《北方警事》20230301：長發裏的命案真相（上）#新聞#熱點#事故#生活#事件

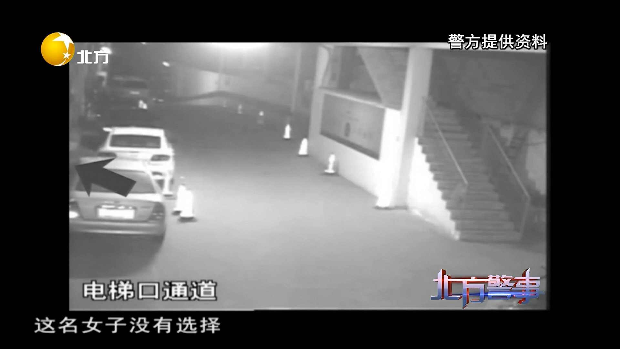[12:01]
这名女子没有选择右边宽敞明亮的道路，反而选择左边需要侧身而且昏暗的路走，她似乎在有意的躲避。